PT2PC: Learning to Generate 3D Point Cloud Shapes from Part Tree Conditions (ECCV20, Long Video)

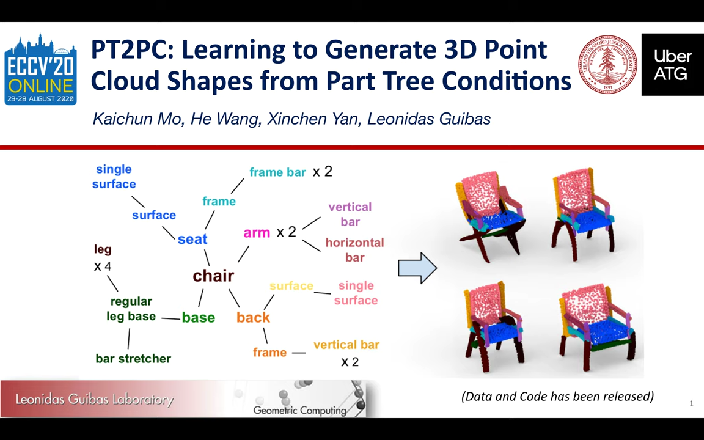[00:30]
In this paper, we formulate a novel 3D shape conditional generation task, Part Tree to Point Cloud, PT to PC, which takes a symbolic part tree representing certain shape structure as input, and generate multiple 3D point cloud shapes with geometric variations that satisfy the shape structure requirement as output. It is a long-standing research topic on learning 3D shape generative models. Previous works mostly study how to generate 3D shapes in a holistic manner without explicitly considering the compositional shape parts and shape structures. Such networks usually have a hard time depicting the fine-grained part details and boundaries.
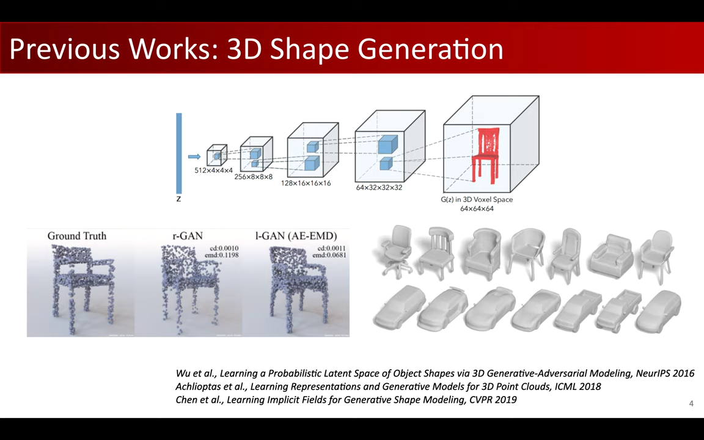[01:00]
Recently, researchers started to investigate how to model and generate 3D shapes with explicit part and structures,
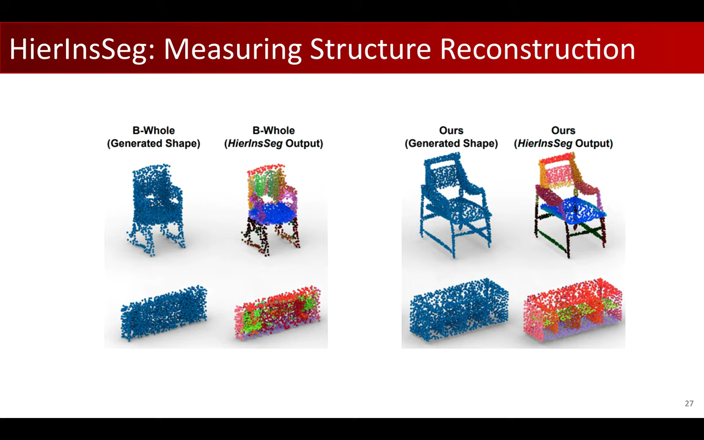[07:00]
While in the other hand, on the right figure, our method successfully produced the exactly the same input part-tree condition. This shows that the proposed higher-in-seq is a good metric for evaluating the PT2PC task.